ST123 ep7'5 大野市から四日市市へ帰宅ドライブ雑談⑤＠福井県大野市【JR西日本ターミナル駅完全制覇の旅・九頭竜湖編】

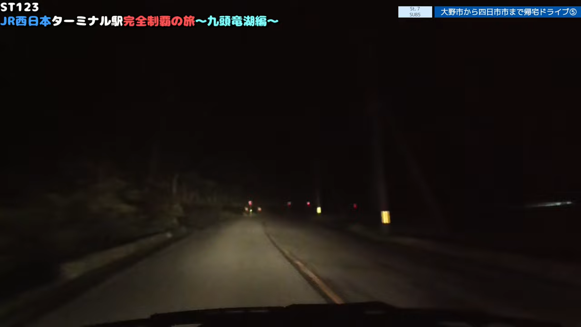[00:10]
カメラがどれくらい映っているんだろうね。 本当に暗いよこの道。対向車がたまに来るので怖いしね。ライトは常にハイビームですからね。ハイビームでこれですからね。